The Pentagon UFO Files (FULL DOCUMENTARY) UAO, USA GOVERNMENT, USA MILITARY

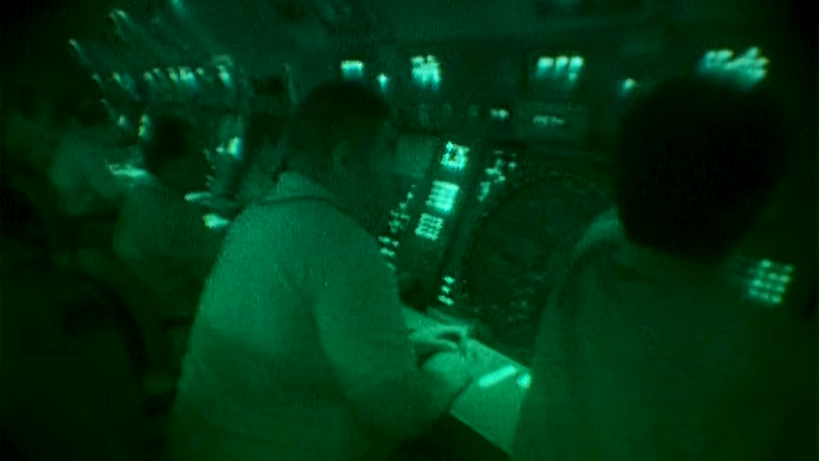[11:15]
they'd actually upgraded the radar facilities that they had. And it was since then that they've now been able to track these things.
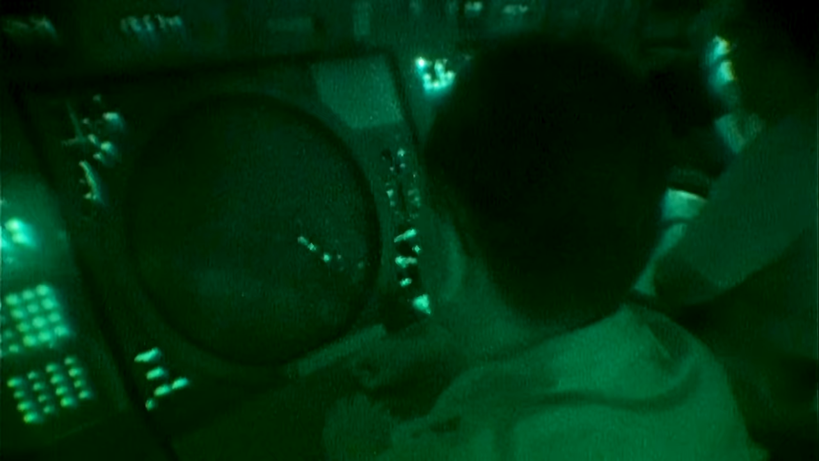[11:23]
So maybe we just didn't have the technology. If they'd have used data prior to 2004, it might have opened another can of worms for them. One that perhaps they didn't have a control over.
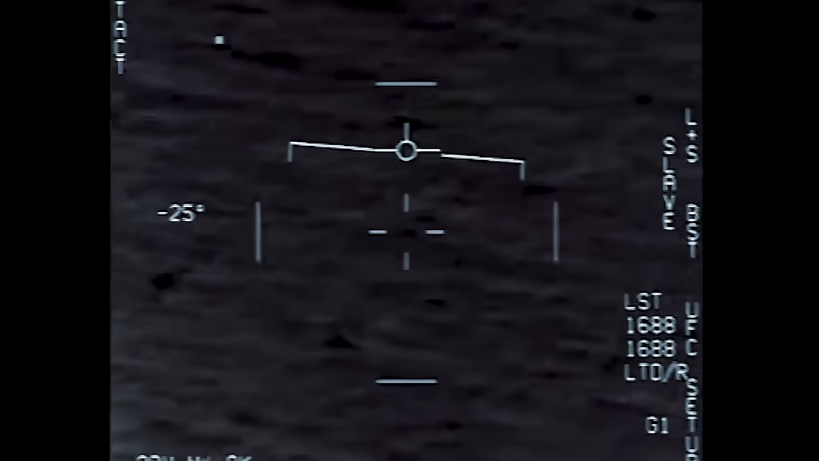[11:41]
The reason for 2004 is because of the Nimitz sightings and the films that were taken.
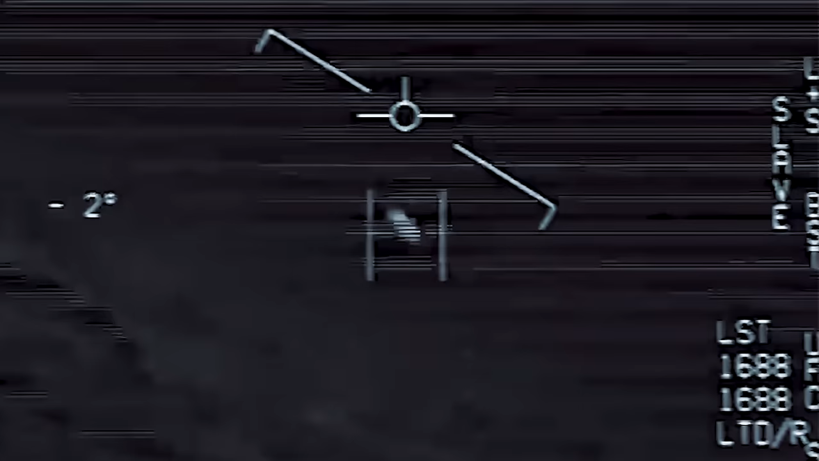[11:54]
The wind's 120 knots to the west.
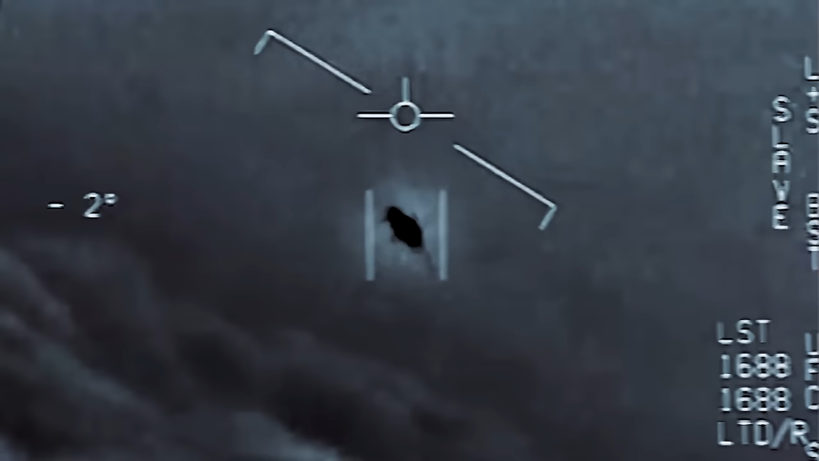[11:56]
The only thing about the footage, it's not very good quality.
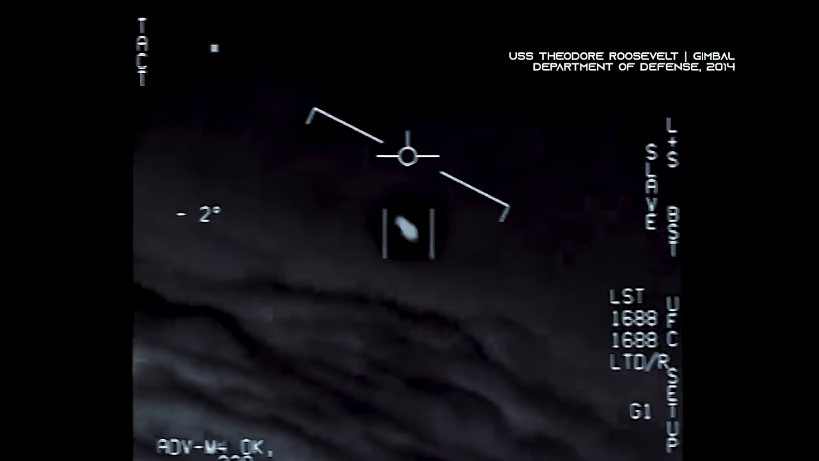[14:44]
There's a whole fleet of them, look on the ASA. My gosh.
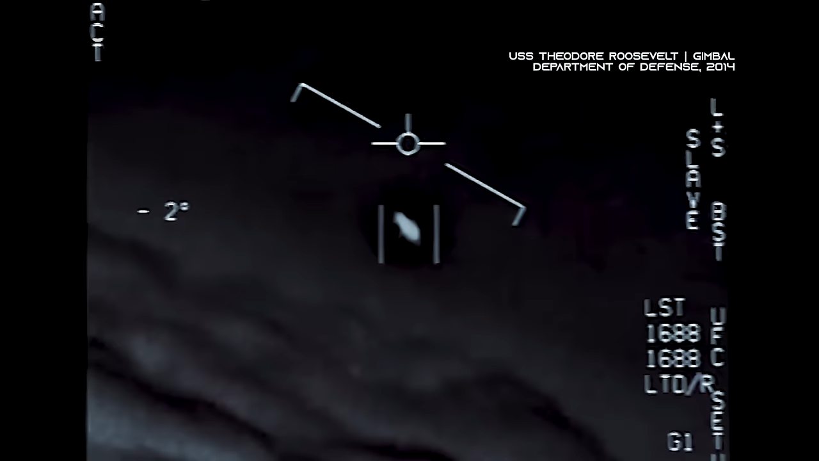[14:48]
They're all going against the wind. The wind's 120 knots to the west. The object they saw, they didn't see it. It was on radar.
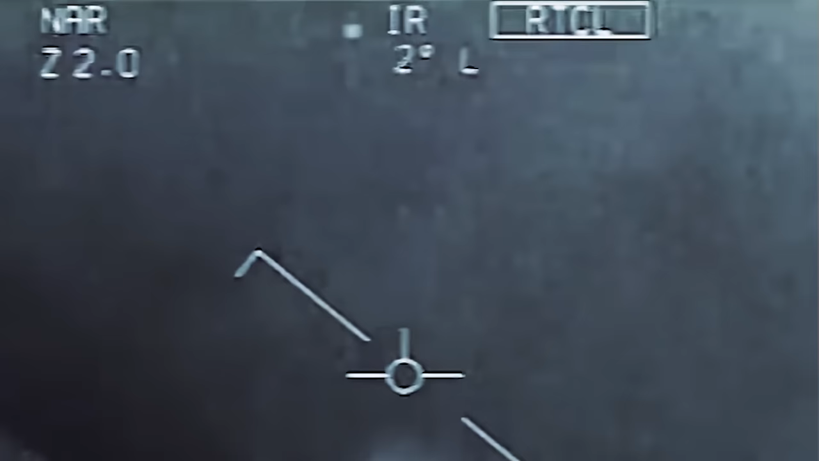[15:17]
That's not our LNS though, is it? It's not. What is the LNS, dude? Well, if there's like a thing, it's rotating. But it was flying erratically. There was no visual exhaust plumes.